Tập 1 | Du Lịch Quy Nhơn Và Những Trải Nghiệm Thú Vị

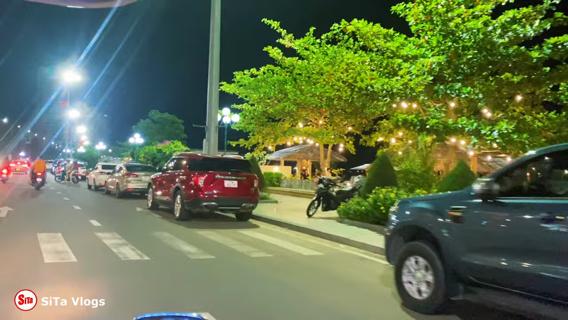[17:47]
Thường du lịch Quy Nhơn về đêm sẽ trở nên đẹp hơn, bình yên và lung linh hơn khi những quán cà phê,